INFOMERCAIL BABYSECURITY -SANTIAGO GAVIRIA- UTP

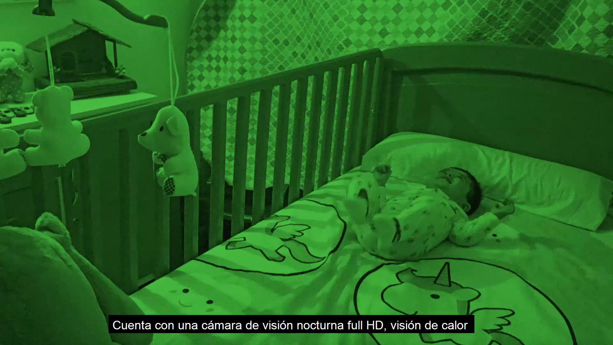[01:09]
Cuenta con una cámara de visión nocturna Full HD, visión de calor, audio en tiempo real,